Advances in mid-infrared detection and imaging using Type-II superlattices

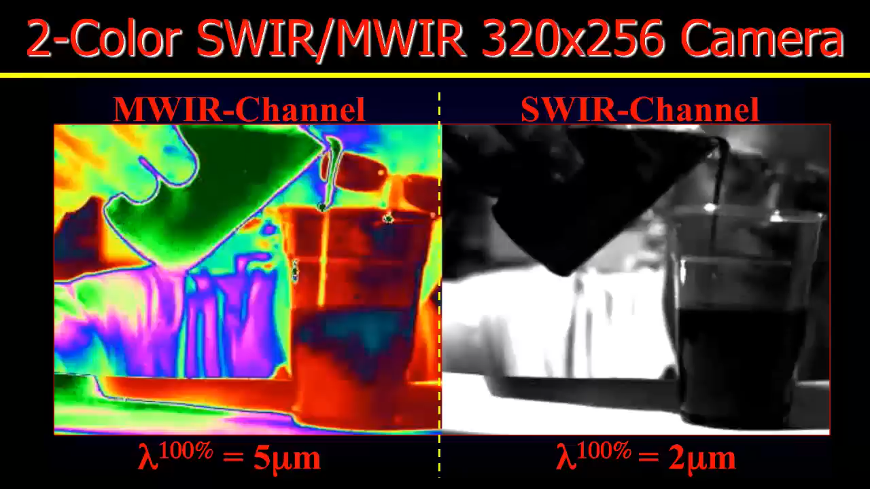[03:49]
This video shows a student holding a bond pass filter of a flame using a mid-long camera.